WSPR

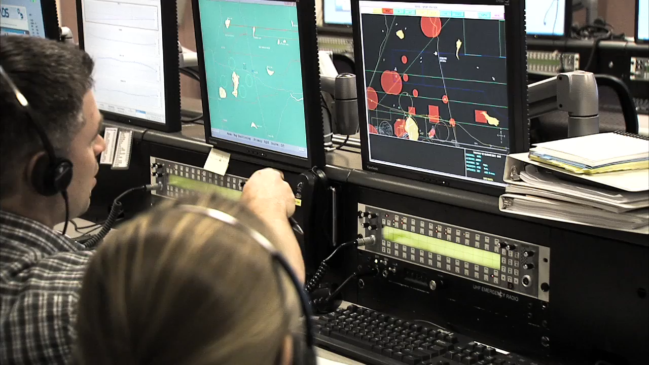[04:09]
So it just gives us as a controller on the ground, situational awareness on where they are.